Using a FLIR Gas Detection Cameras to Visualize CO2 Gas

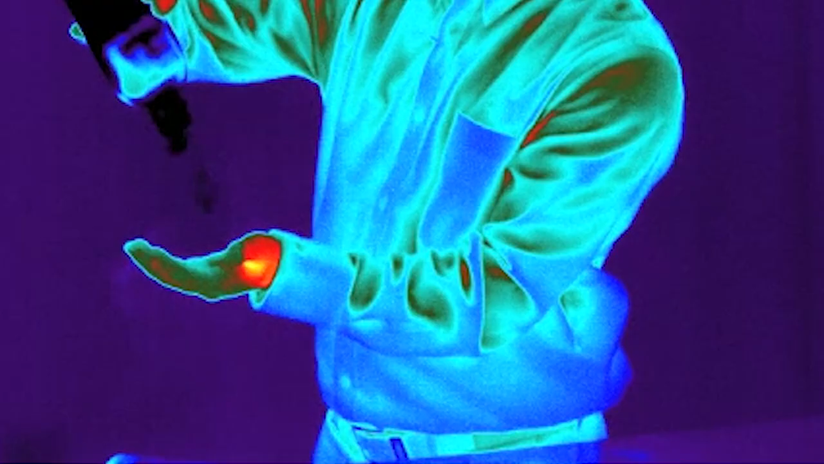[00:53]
Look at that. Imagine the applications for leak detection and repair. You can use CO2 as a tracer gas to visualize hydrogen leaks and situations in power plants where they have hydrogen cooled turbine generators. You can also filter these cameras to see other gases, carbon hydrogen bonds like methane.
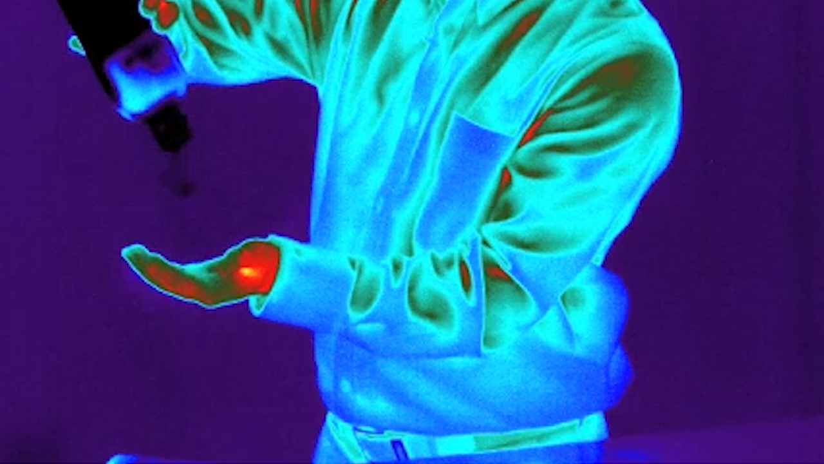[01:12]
We've got optical gas imaging cameras or OGI cameras that do the same in a handheld fashion.